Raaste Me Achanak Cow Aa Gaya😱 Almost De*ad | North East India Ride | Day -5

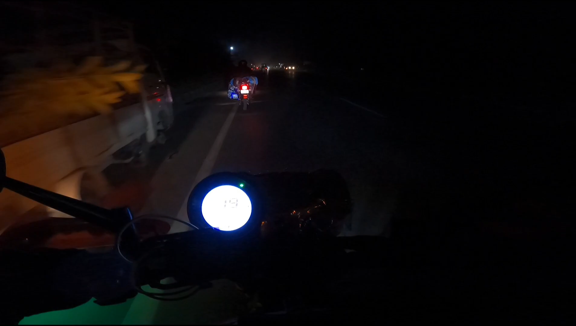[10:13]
ने हम जिस रास्ते में है न भाई वह बहुत डेंजर रोड है पूरा अंधेरा हो गया है अब कैम्पिंग कर पाते हैं या नहीं कर पाते हैं उसका कोई गैरेंटी नहीं है प्लीज लाइक कीजे बहुत मेनत लग रहा है आप लोगे लिए वीडियो सूट कर रहा हूं तो दोस